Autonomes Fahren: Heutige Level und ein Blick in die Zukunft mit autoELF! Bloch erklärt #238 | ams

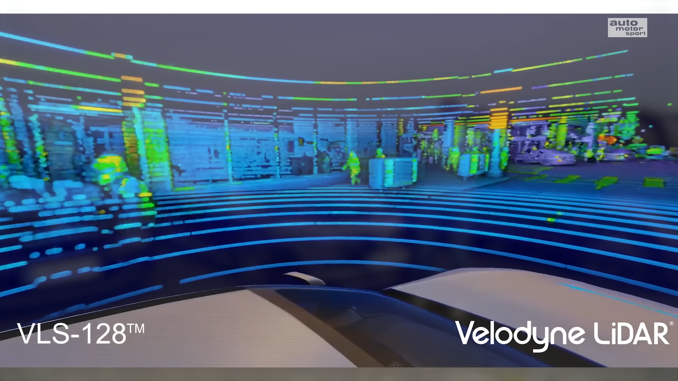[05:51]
Da entsteht so ein Bild, das sieht ein bisschen rastermäßig aus, aber schon ein Bild,
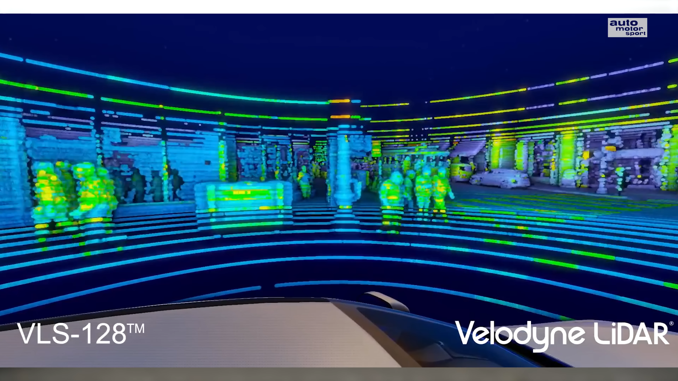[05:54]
was vor dem Auto passiert, sondern das kann eben auch die Zeiten messen, wie der Lichtstrahl ausgesendet worden ist, bis er wieder zurückkommt und dadurch quasi eine Art 3D-Bild schaffen. Und das ist schon ziemlich genau. Und damit kann ich nochmal mehr Informationen sammeln, um eben zum Beispiel eine teilautonome Funktion noch sicherer zu gestalten.